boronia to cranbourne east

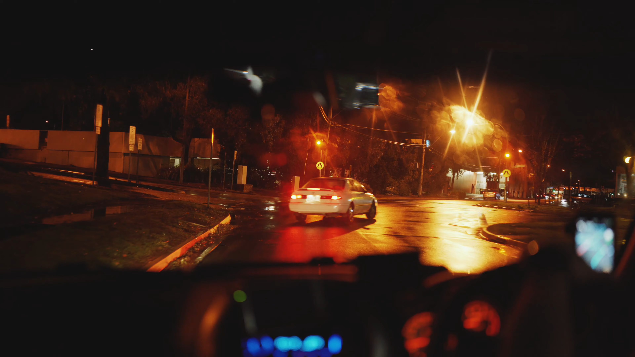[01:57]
Hey guys, we're here again. We're going to be driving, heading towards Marlon's place and Alden, and also Debbie's place.
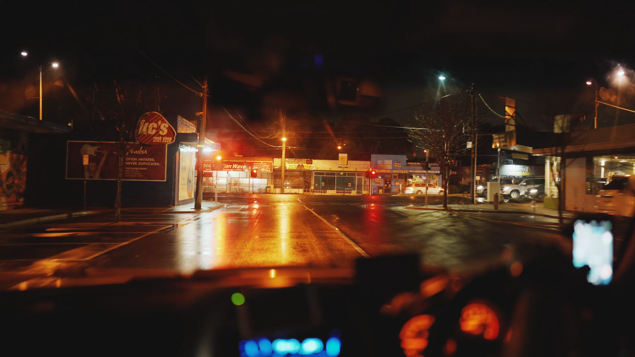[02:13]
So, yeah, come with me. It's raining now. It's dark and it's raining. And I'm using my camera, which doesn't have any stabilization. But we're going to work around it. Who cares for the stabilization? If you're in a car, it's gonna be jittery and shit. But yeah, let's try it out. So I'm currently using a 35mm 1.4, the G Master, and yeah, so it's going to be an hour drive today.
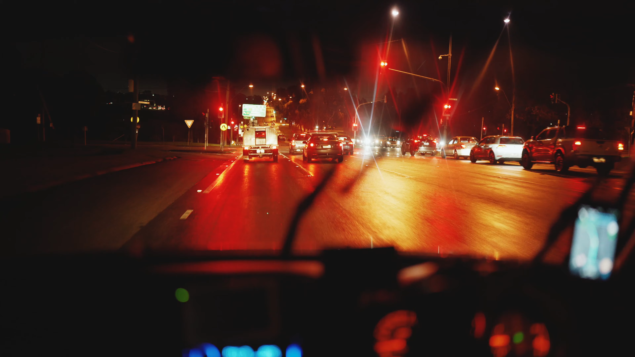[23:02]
So that's me spacing out when I'm driving. I love driving my dad, yeah. Sometimes I space out. I think about a lot of things and just try to rehearse what I'm going to say. My dad, you don't care right now. You don't care what I'm talking about, right? So this is Stud Road and we're hitting that freeway in a few minutes.
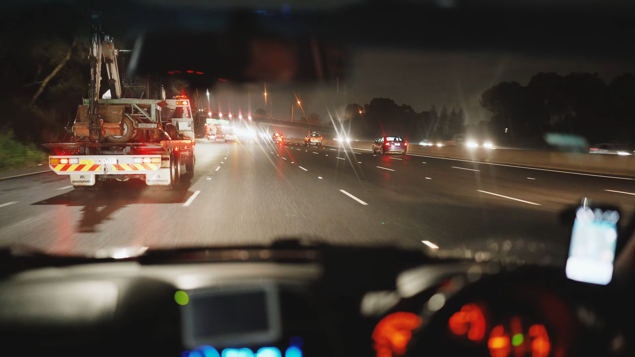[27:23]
Take the M420 and traffic would start in a few. Yep, in a few.
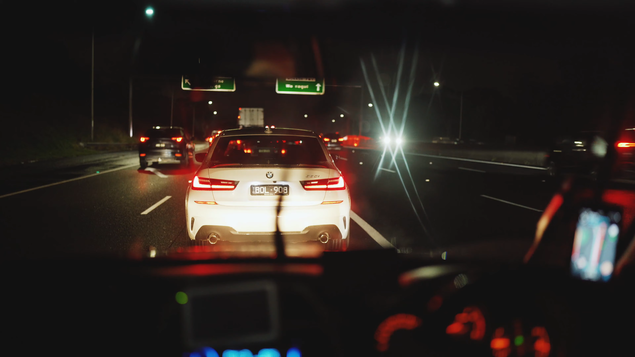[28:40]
What the fuck are you going to the side, man? Oh, there you go. There you go. Sudden stops, and this is gonna. My brake's gonna lock. I know it's gonna lock.
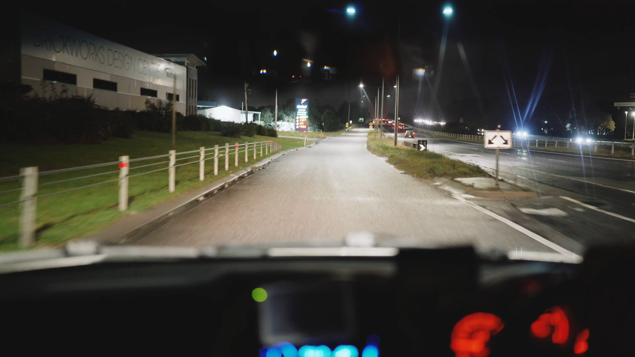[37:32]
What's that? Very low. There's the petrol station. We're gonna fill her up.